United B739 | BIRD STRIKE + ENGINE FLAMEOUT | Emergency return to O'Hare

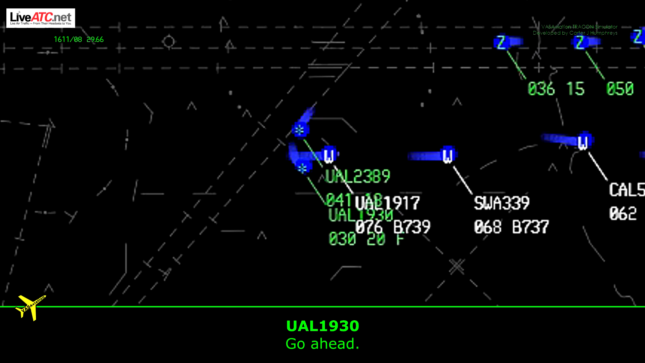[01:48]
Go ahead. 133.62, they'll work you around. 133.62, United 1930. United 2389, stand to 220 heading and contact Chicago departure 126.62.
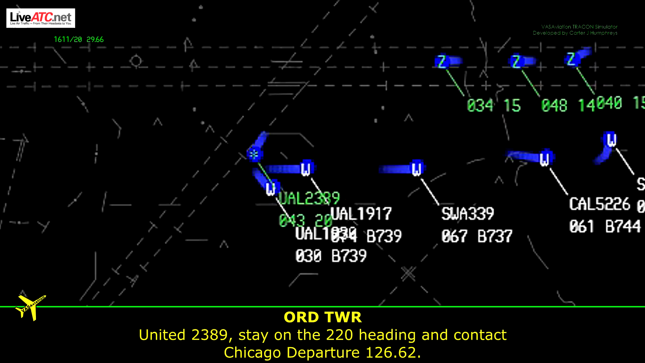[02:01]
2262 and 220, United 2389.
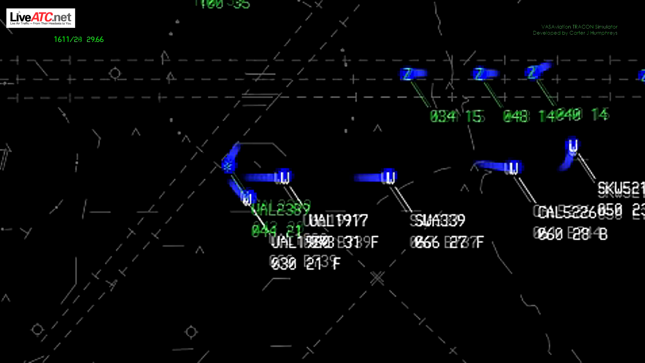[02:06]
FedEx 697, have you got to hold in position there too for a bird strike?
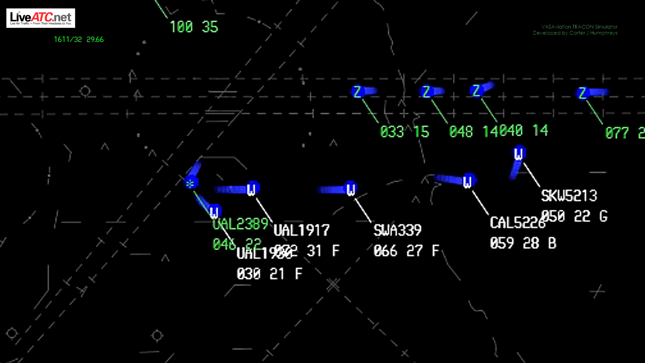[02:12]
FedEx 5213, come up 300, intercept low flag, advise you airport and 300 and a sub localizer reports in sight. Skyways 5213. Skyways 5213.
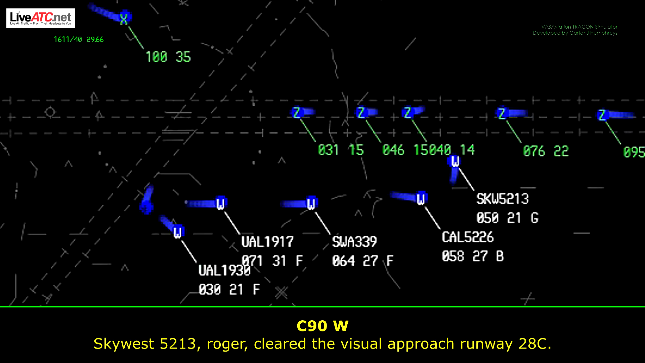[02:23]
Ready to clear the visual approach runway 28 center. Clear for the visual 28 center. Skyways 5213. Center 1917. Reduce your speed to 210. 210 on the speed. 1917.
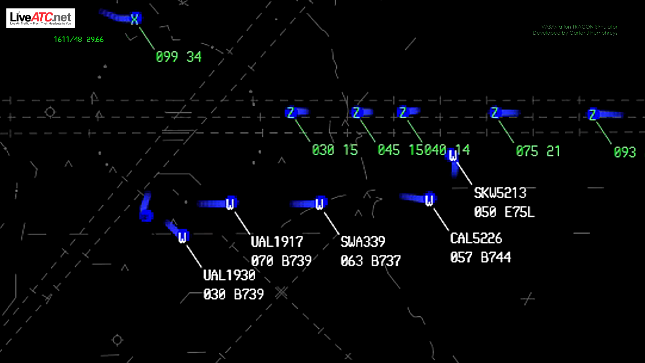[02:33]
Departure United 1930. Level 3000. Heading 140.
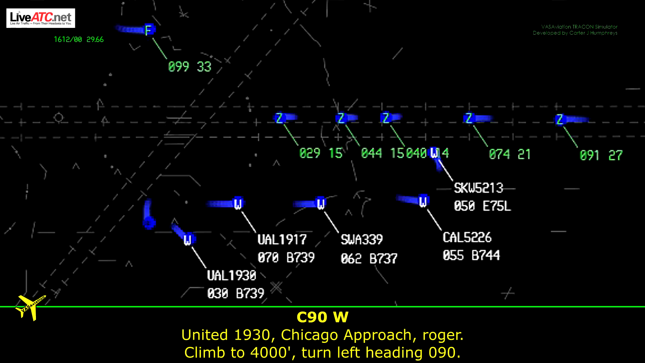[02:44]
At 1930, Chicago approach rudder, climb to 4000, turn left heading 090. We can give you the 090, but unable 4000. At 1930, roger, 090 heading.
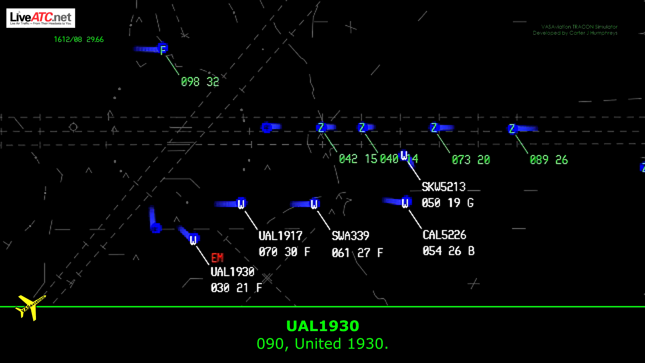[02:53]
090, United 1930. You need to go right back in. That's affirmative. At 1930, roger, continue left turn to 020 then. 020 and give me a runway for the plan.
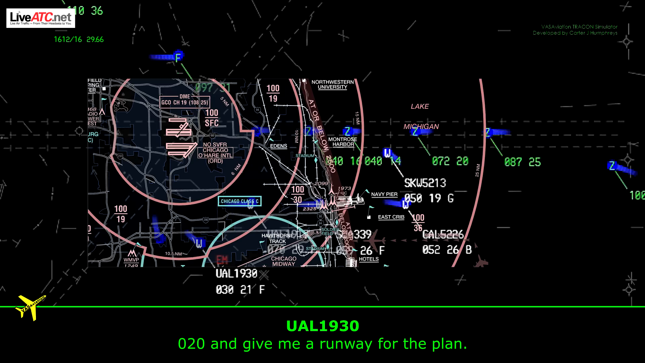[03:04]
Runway 28 center, sorry about that, I thought they gave that to you already. Left turn 020 and 28 center for the plan, United 1930.
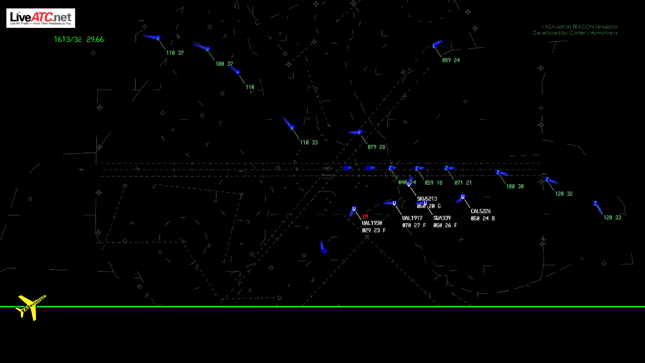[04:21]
United 1815 approach. At 1815, go ahead.
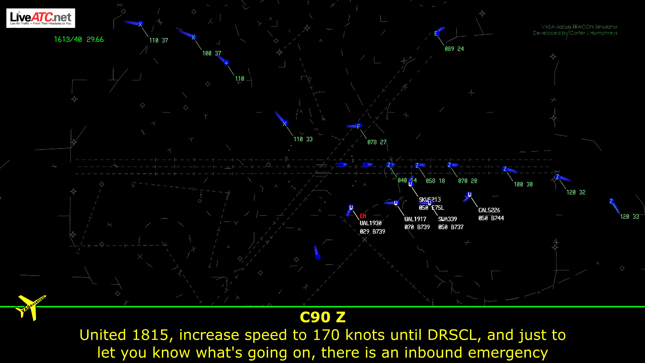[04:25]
United 1815, increased speed to 170 knots, 170 speed from Bristol, and just to let you know what's going on, there is a inbound emergency door here, landing 28 center.
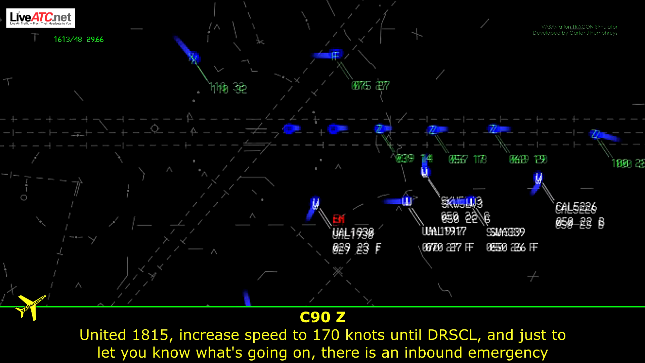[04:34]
He's currently at your 10 to 11 o'clock, about 4 miles. Northbound 3,000 feet is a company 737. Again, that will be landing 28 center. Yeah, we got him in sight. Thanks, United 1850. Increasing speed now. Up with 339, we're going to have to change your runway. Possible emergency is going to close here, so expect runway 27, right? Okay.
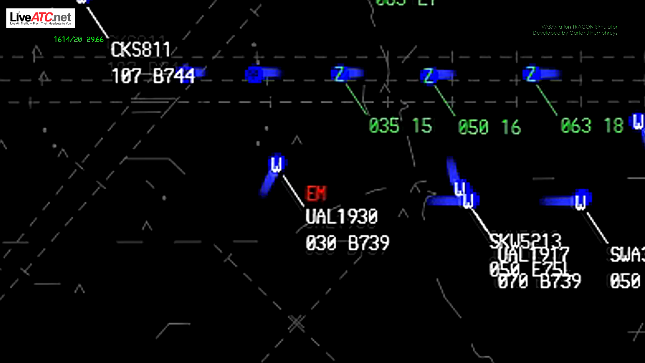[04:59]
Same with you, Skyways 5213, runway 27, right? 27, right, Skyways 5213. At a 1930, left turn to 300, your quick visual approach, runway 28 center. Left turn 300, United 1930. South of 339, turn left to 360 for runway 27, right? Heading 360 for Southwest 339. 1917, descend to 6,000.
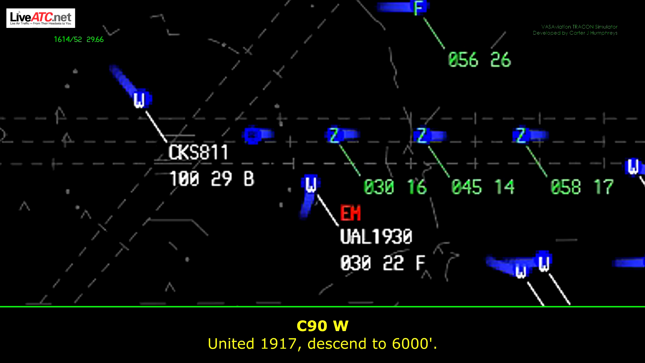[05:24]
6,000, area 1917. And in 1930, there is traffic just north of you at 3,000, so Boeing 737-900 series United colors there.
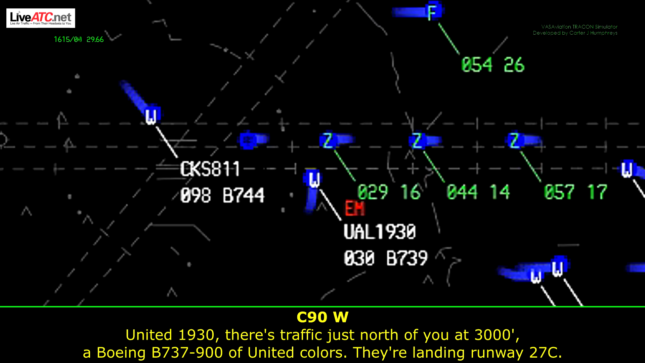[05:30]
They're landing runway 27 center. United 1815? Yeah, we're here. He's overshooting a lot, United 1815. Yeah, United 1815, he's passing over top to do right now. Actually, he's going underneath us, United 1815. We're going to have to go around. United 1815, cancel the approach clearance, maintain 5,000.
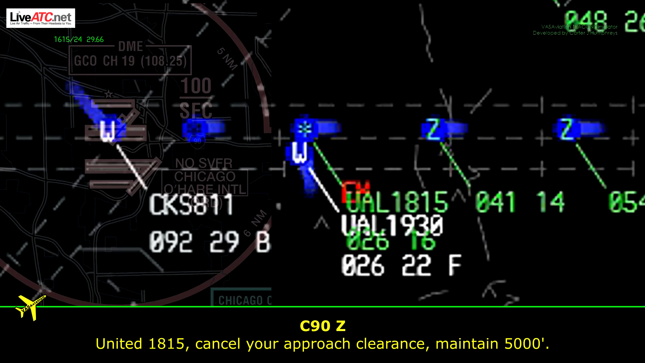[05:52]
Maintain 5,000, United 1815. We're just maintaining runway heading for now.
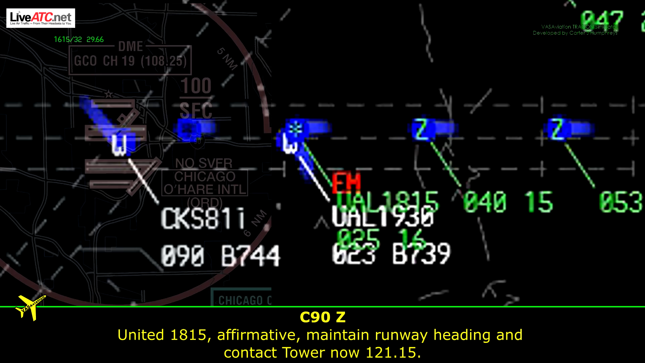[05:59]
United 1815, affirmative, maintain runway heading and contact tower now, 12115. Runway heading 12115, United 1815.
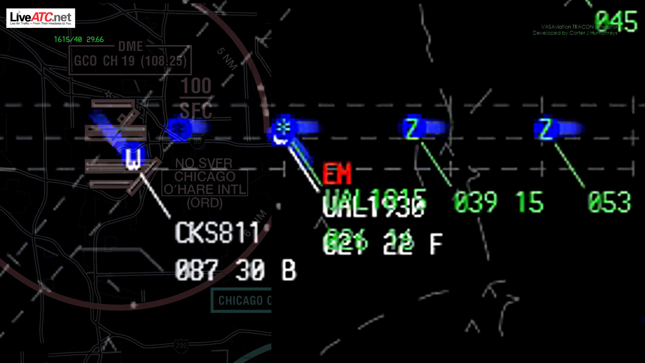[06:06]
And approach United 1930. Just confirm this is 28 center. Affirmative. Back to the left there, 28 center.
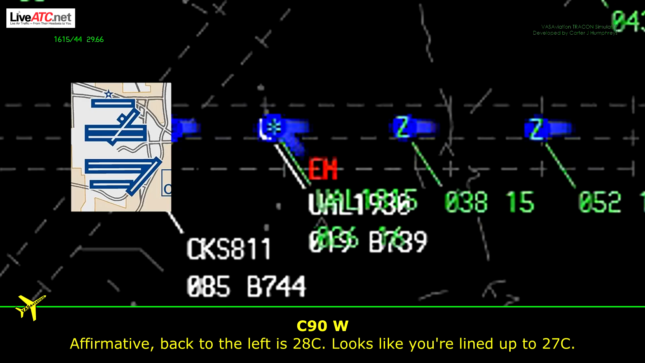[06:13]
Looks like you're lining up for 27 center. Yeah, we are on 27 center. We did our best with the left-hand turn and the left engine failure.